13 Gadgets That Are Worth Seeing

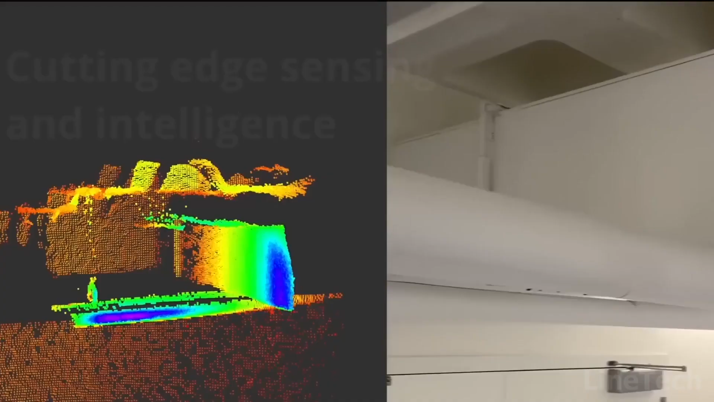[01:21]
The best part is that it'll stream you high-depth video and collect LiDAR data, so you can see what's going on with your sensitive equipment.